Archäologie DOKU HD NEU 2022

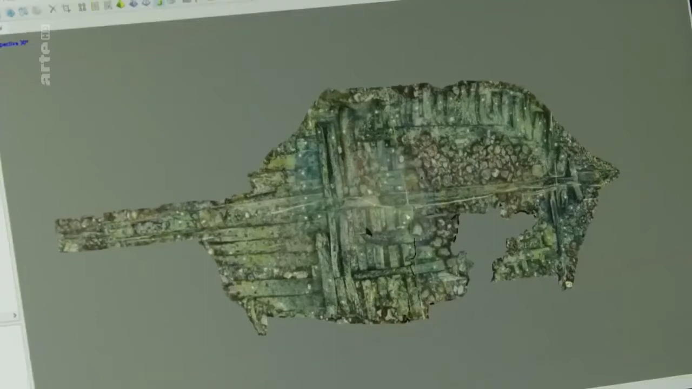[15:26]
Und der Witz dabei ist, als Taucher sieht man das Wrack nie so, weil die Sichtweite gar nicht so weit geht.
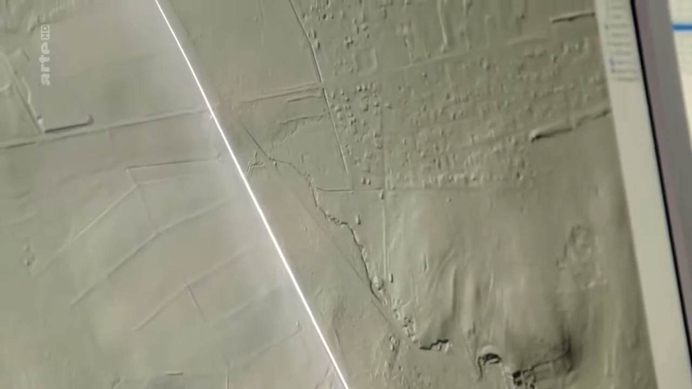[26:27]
Und an dieser Stelle sieht man ihn ganz klar.
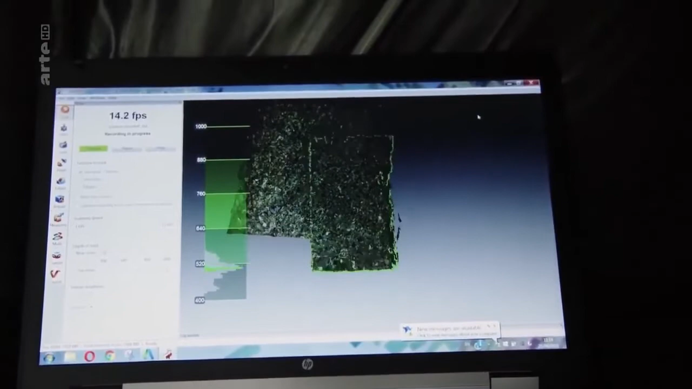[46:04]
Das Scannen gibt interessierten Zugang zum Stein in einer digitalen Umgebung.